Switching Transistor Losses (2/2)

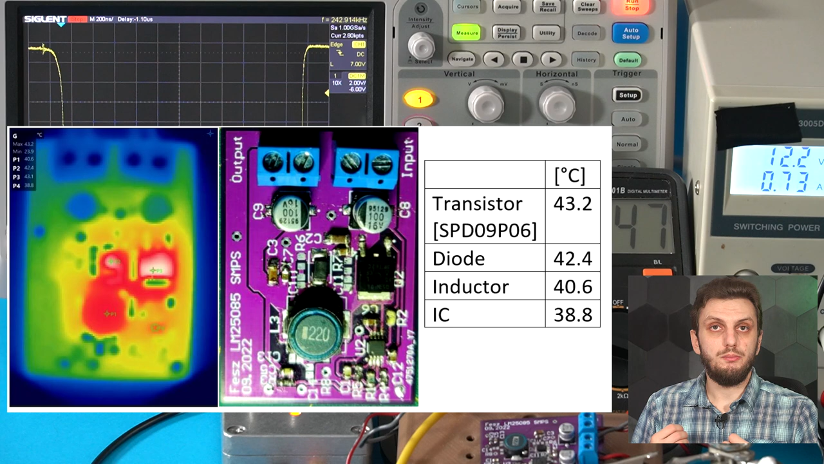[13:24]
So with the 09P06 transistor driving the 1 ampere load, we see the typical heat sources. The diode, the switching transistor, and the inductor. And everything else on the board is more or less heated up by these three components from the power stage. So this is the typical behavior that you would be expecting with a switching converter. If we now swap the transistor, and have a look at the thermal behavior again,
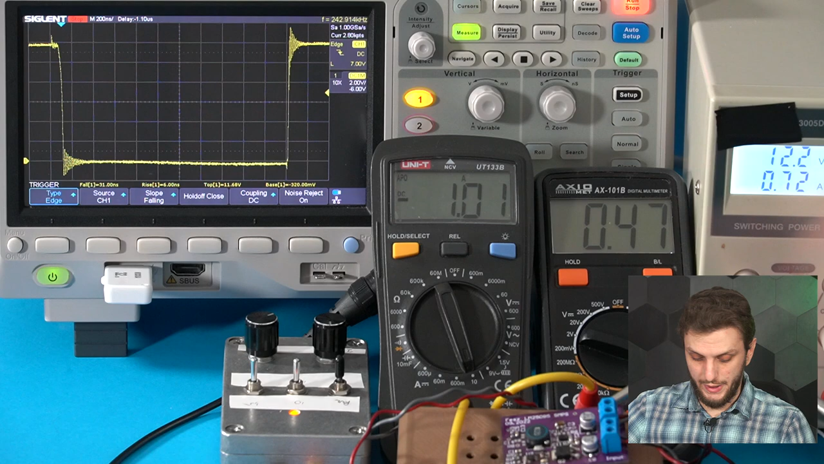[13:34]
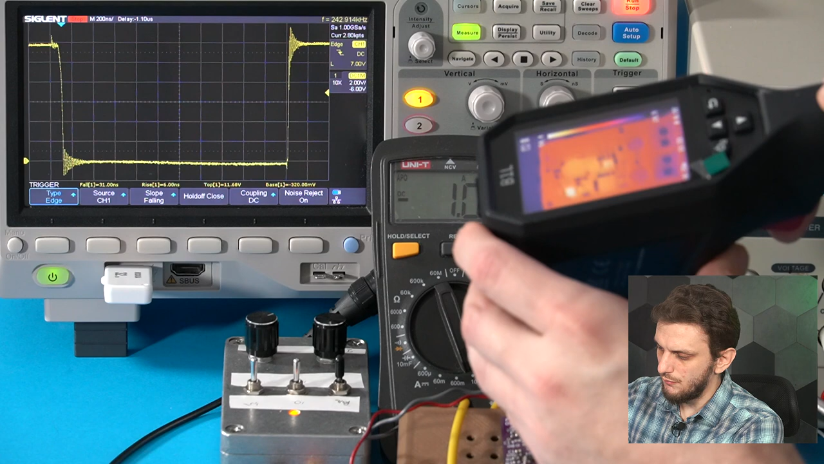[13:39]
we can see a somewhat different story.
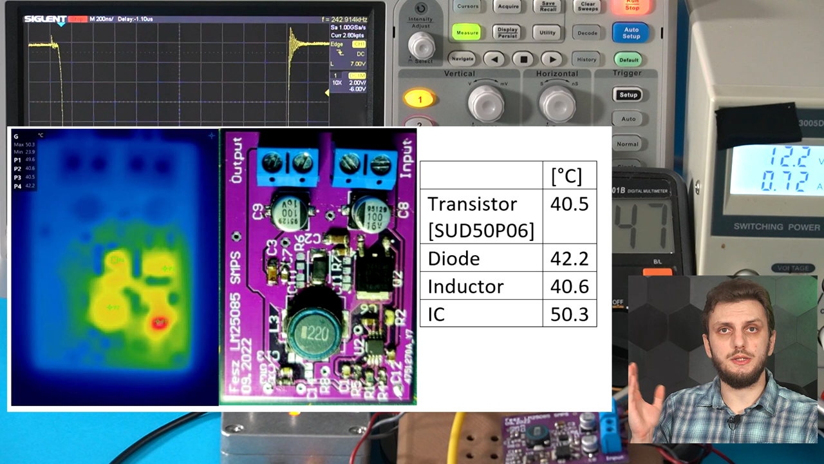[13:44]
So the power dissipated on the diode and the inductor are the same as before, those are more or less load dependent. However, the power consumed by the board is more or less the same. But the power dissipated on the transistor is much smaller this time. So with the lower on-resistance transistor, we have smaller conduction losses, hence the smaller temperature on it. Now the global power dissipation is more or less the same. So all the power that used to be on the transistor has now moved on to the driver IC.
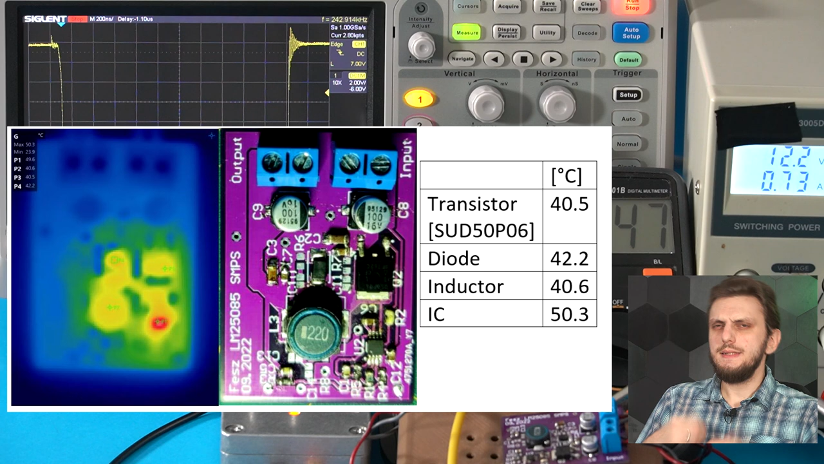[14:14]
And this is not really a situation that you want to find yourself in. So the power transistor is designed for power dissipation. You can put it on an appropriate heat sink, and you can dissipate quite a lot of power with it. The driver IC, on the other hand, isn't really designed for this. So you want to make sure when designing a power supply, and choosing components, that you don't overload the IC, and you don't end up making the driver the hottest component of the board.